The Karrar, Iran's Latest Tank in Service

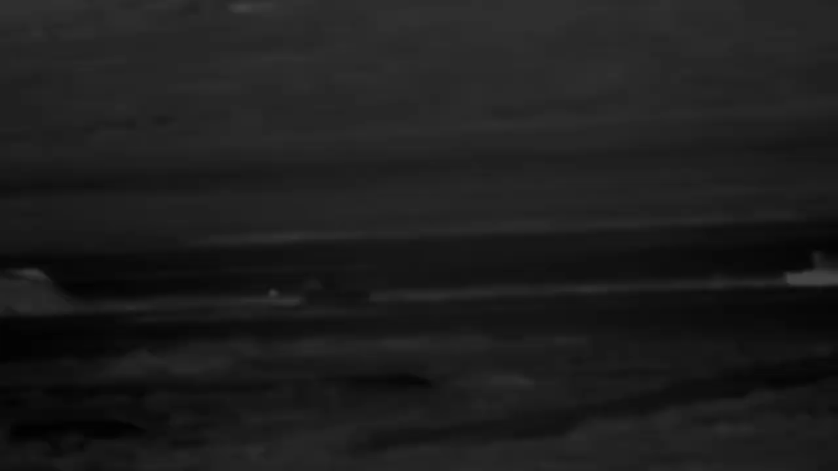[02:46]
The gunner's sight has a searchlight on the right side of the tank that can be used during night operations.